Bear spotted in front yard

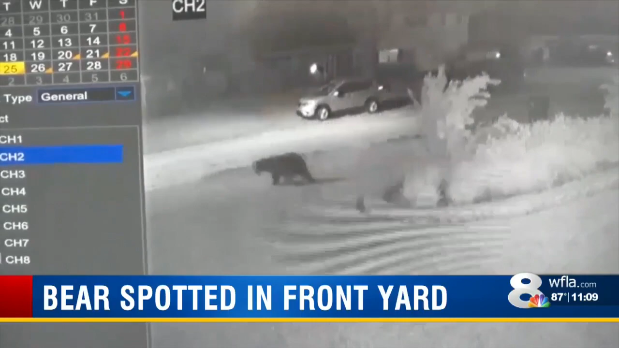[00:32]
HIS NOSE WOULD LEAD THE WAY ALL THE WAY TO THIS GUY WHO THOUGHT HE WAS HALLUCINATING.